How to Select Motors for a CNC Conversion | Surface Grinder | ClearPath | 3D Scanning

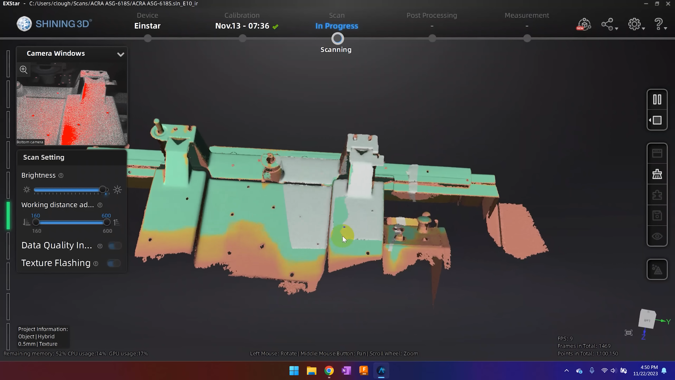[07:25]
over large blank areas or repetitive features on the machine.